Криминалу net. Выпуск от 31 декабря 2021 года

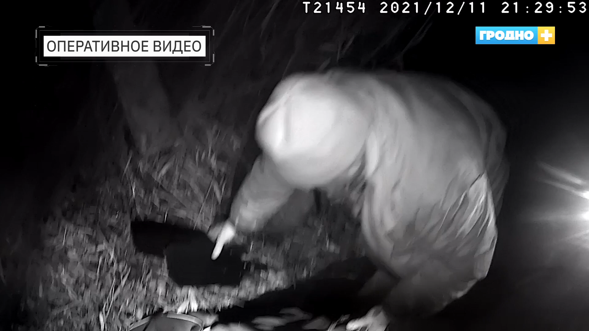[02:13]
Сотрудники инспекции по охране животного и растительного мира на затоке реки Неман задержали гражданина, который с использованием резиновой лодки осуществил незаконную добычу рыбы запрещенными орудиями рыболовства.
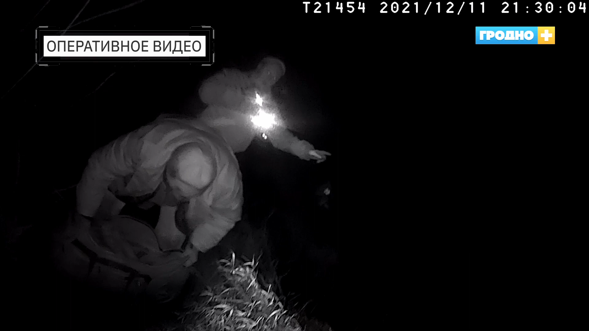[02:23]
Двумя ставными сетями длиной в 128 мм. Улов нарушителя составил 28 особей рыбы различных видов. Вред, причиненный окружающей среде, составил 116 базовых величин или 3364 рубля.